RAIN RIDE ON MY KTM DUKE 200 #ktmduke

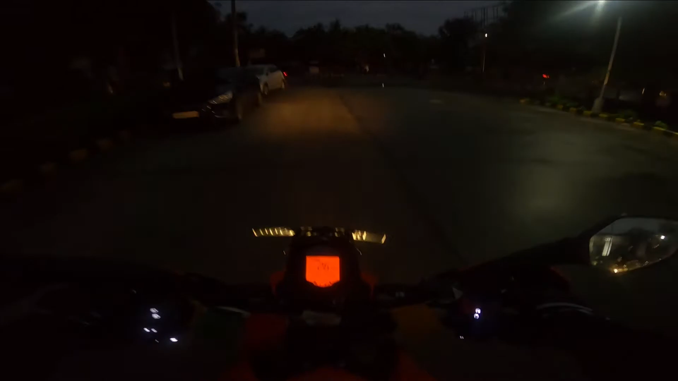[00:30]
Hey guys, welcome back to my YouTube channel. I hope you are doing absolutely fine. So आज यार वेदर बहुत ही ज़्यादा अच्छा हो रखा है.
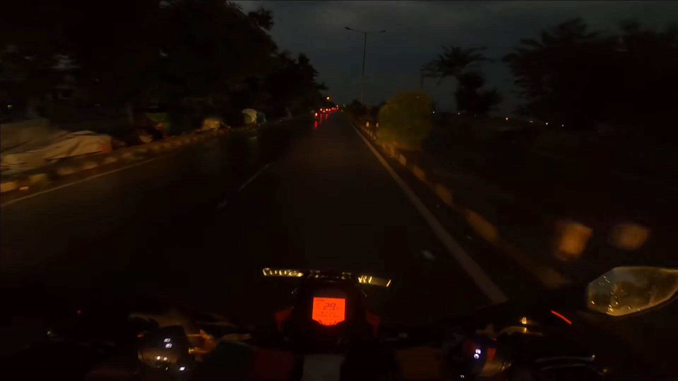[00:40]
सुबह से ऐसा है यार, सुबह से बारिश हो रही थी, अब थोड़ी बारिश रुकी है तो मैं निकला हूँ राइड पे. इतने अच्छे मौसम में यार राइड करने को मिल जाए और क्या ही चाहिए यार ज़िंदगी में.